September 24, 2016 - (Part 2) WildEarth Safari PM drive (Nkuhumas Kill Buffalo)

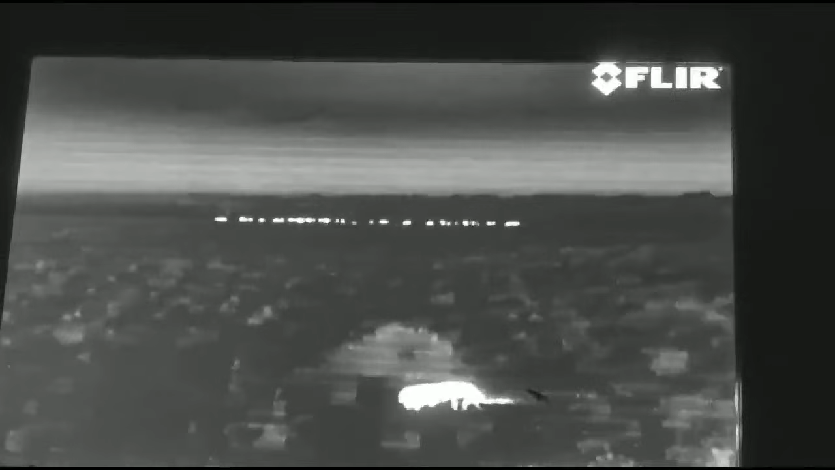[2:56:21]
who are just twinkling very pleasantly off towards the east. Hello, Lisa.